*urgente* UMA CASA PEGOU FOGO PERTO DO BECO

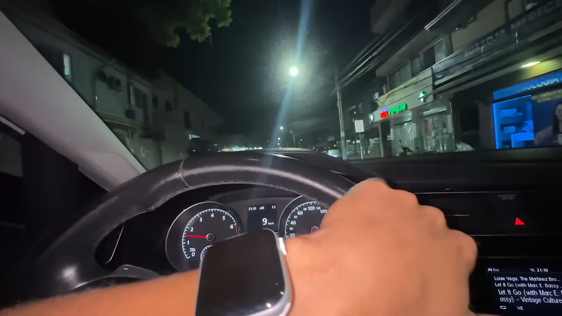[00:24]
Encosta aqui, mano. Encosta aqui, ó. Galera, o que que acontece? Tá pegando fogo aqui no nosso bairro, tá ligado?